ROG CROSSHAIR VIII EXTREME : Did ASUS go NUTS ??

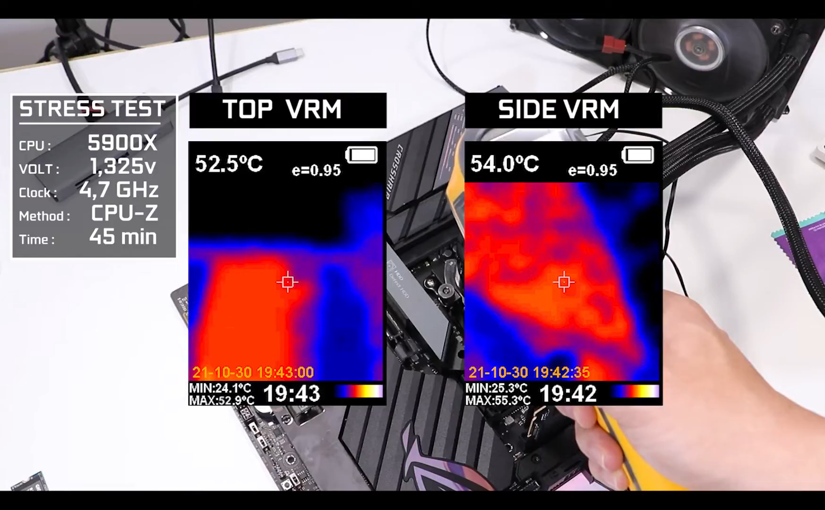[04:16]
I mean this thing is more efficient than the Frenchman preparing for its first labor strike and I'm telling you right now we are really good at it.